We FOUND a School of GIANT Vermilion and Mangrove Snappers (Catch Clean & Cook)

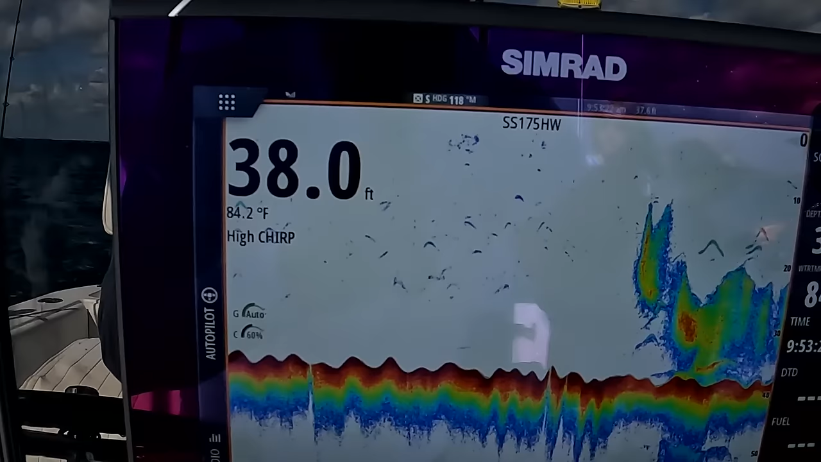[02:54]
On screen: depth 38.0 ft, water 84.2°F
them so you typically need a good depth finder
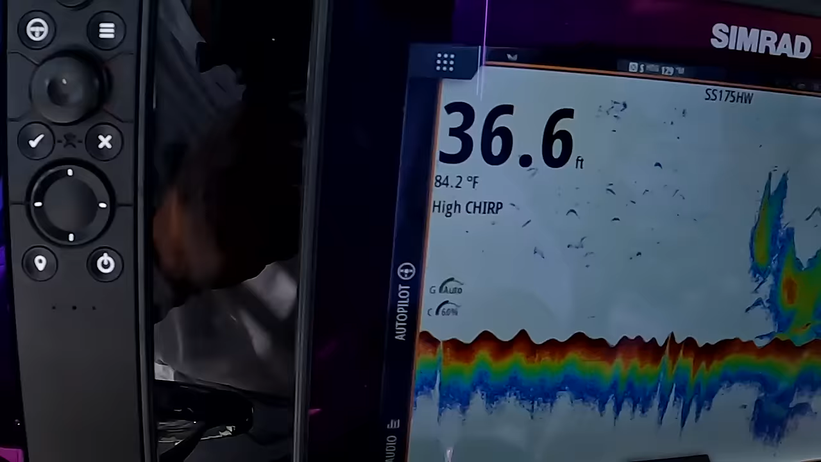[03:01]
On screen: depth 36.6 ft, water 84.2°F
they're up like that feeding on the surface sometimes they can even be hard to catch you whoa you typically want them